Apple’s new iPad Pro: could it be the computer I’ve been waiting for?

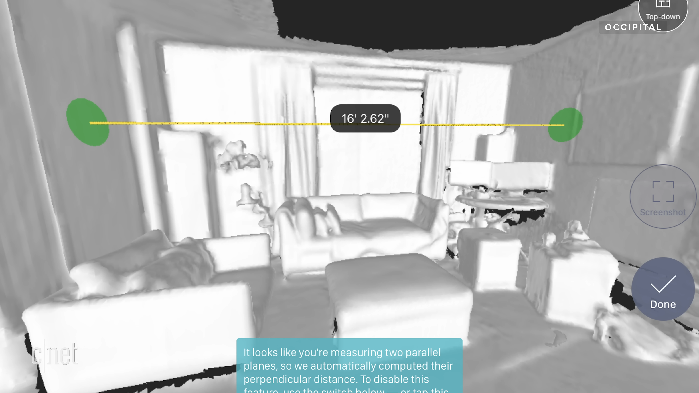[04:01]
which made a structure sensor for the iPad that had the ability to 3D scan rooms a handful of years ago.